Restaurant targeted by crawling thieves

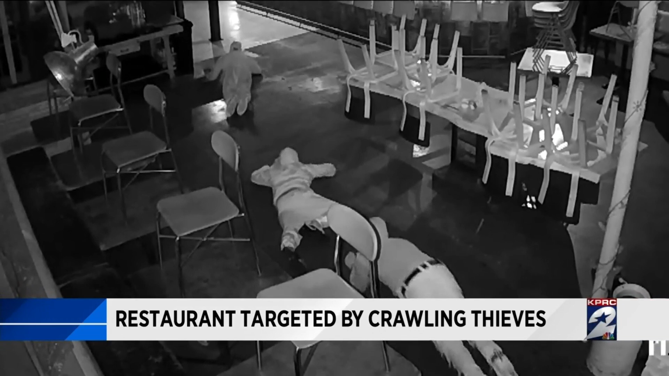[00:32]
I mean, they're inchworming their way across my dining room floor all the way back to the kitchen. Then finally they decide to stand up. Once they made it to the back.